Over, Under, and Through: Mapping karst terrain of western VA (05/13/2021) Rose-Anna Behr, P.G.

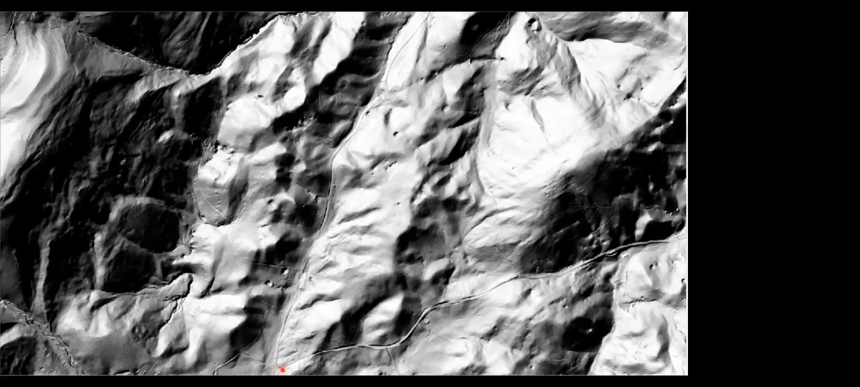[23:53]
Now, LIDAR became available for this area in the fall of 2019. And in this case, I put north up. The town of Burnsville is here. And Jack Mountain is over here. This is a hill shade, which is commonly used. It's illuminated from the northwest. So a lot of times, your southeast-facing slopes are dark and things are hidden there.
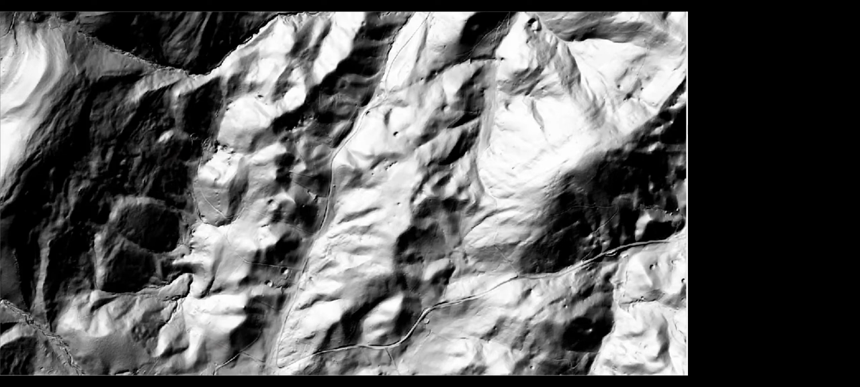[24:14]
So I really prefer the slope shade. Where in this case, the steep areas are dark and the flat areas are light-colored. It's a really useful tool to prioritize fieldwork. And when used in conjunction, you gain the best results. So you can note some resistant beds, joint-controlled valleys, which you can't tell are joint-controlled from the LIDAR,
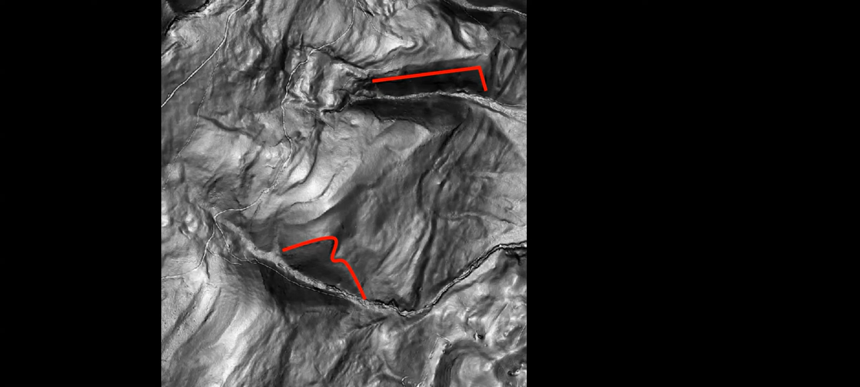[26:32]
And second and third order folds can be seen, as noted by the red line at the bottom. So here we have an anticline running northeast-southwest. Textural differences in the LIDAR assist with the geologic mapping.
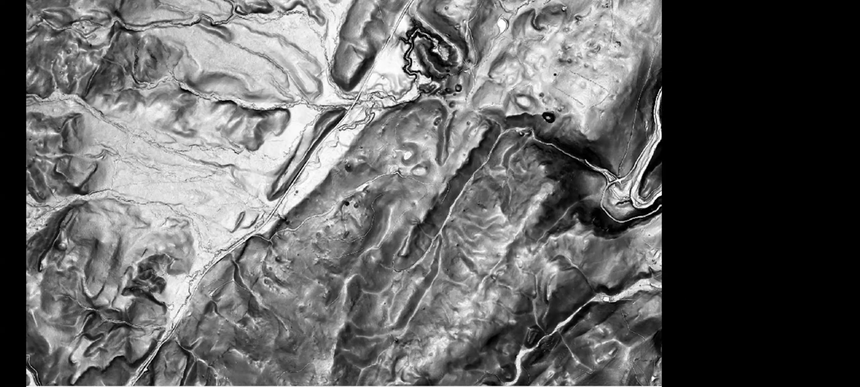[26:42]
The shale formations are smooth in texture.
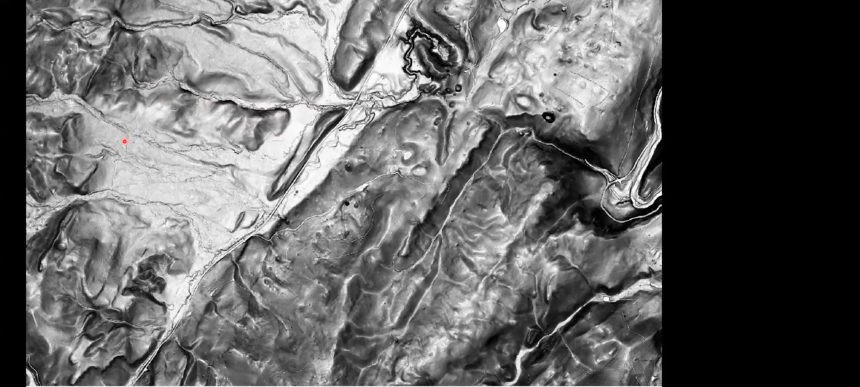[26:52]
The sandstones form these resistant ridges. In this case, this is the Ariskany. And this is the Clifton Forge here, these little saw teeth. The limestones are pockmarked with sinkholes. And up here, this is Ariskany. And you can see sort of the sinkholes there are shallower. They're less steep sided, but they're large and circular.
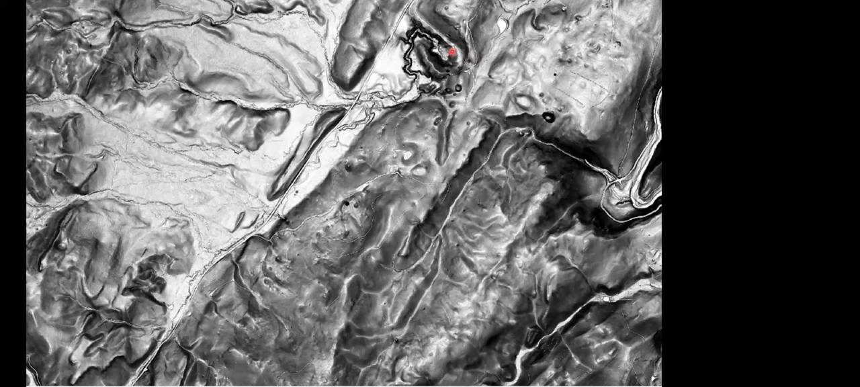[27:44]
which is up here. But the LIDAR clearly indicates they are on parallel features. So just, you know, some great information you can collect from the comfort of your desk. You can get the strike and dip from the LIDAR slope shade digital elevation models. We located resistant beds. You digitize three points that fall on the bed. Extract the northing, the easting and the elevation. And basically you have yourself a three point problem.
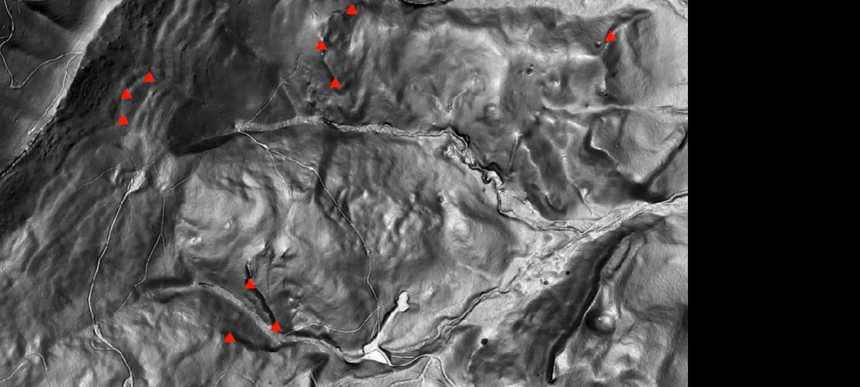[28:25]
And here we want to give out a shout out to Gregory Springer at Ohio University, who created a spreadsheet. You plug in your three sets of northing, easting and elevation, and it calculates the strike and dip. Well, now there's also a tool to use to do this in ArcGIS. So we had to give a shout out to Ralph Hagerend of the USGS, who wrote this script. And in this case, you digitize a line, like a marker bed, and it does the rest. The nice thing about it, it's faster. It also throws out bad lines. So, of course, you want to pick data points that are spread out.